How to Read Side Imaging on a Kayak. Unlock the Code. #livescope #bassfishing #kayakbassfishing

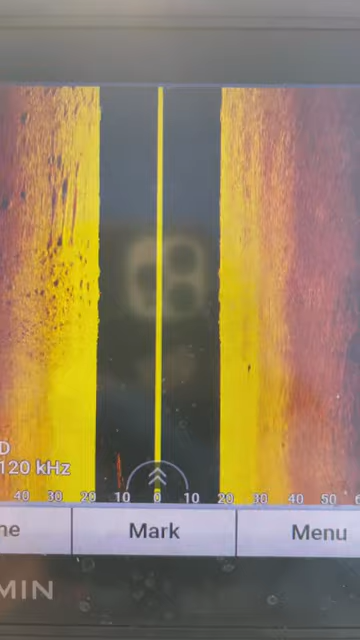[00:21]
You can see them. I know these rocks right next to me and on my line, I'm basically vertical jigging into rocks. So that's what you do. Obviously, then as you get moving, it'll appear more normal like that on your side imaging. Hope that helps you out as I'm drop shotting some smallies.